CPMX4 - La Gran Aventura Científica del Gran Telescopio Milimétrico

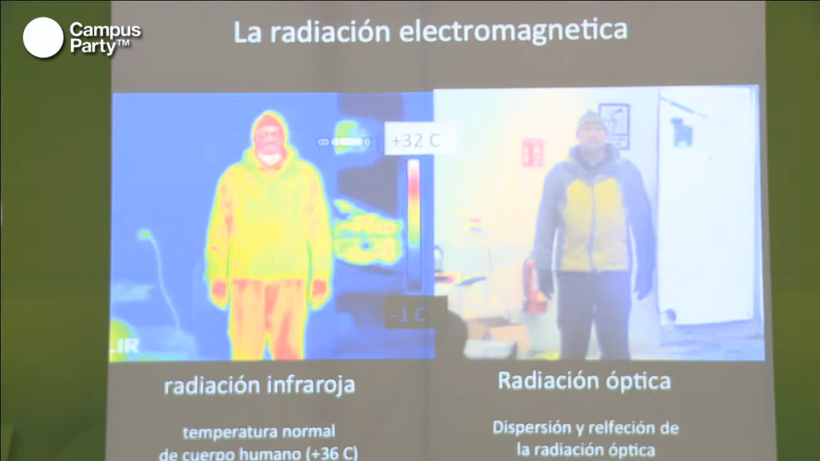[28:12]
On screen: scale bottom -1°C
la radiación que estamos recibiendo de los cuerpos es la luz en el infrarrojo. Si continuamos con esta extrapolación, si queremos ver los objetos más y más fríos, tenemos que mover el rango de la frecuencia de detección a frecuencias más bajas o longitudes de onda más largas.